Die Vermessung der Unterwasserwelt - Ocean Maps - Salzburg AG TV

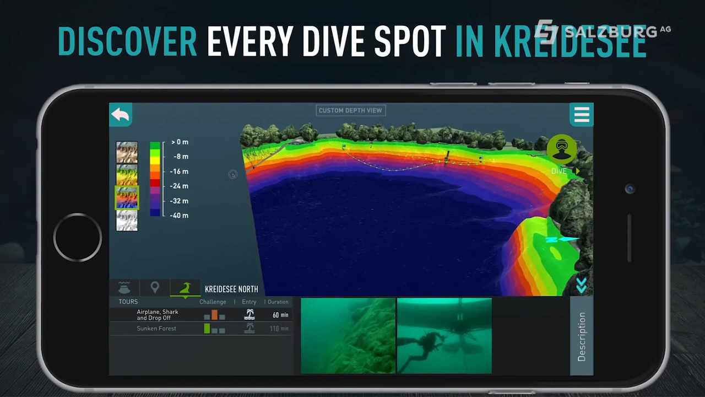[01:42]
interaktive 3D-Tauchkarten gemacht und haben dabei das Unterwasser vermessen und das so visualisiert, dass das jeder versteht.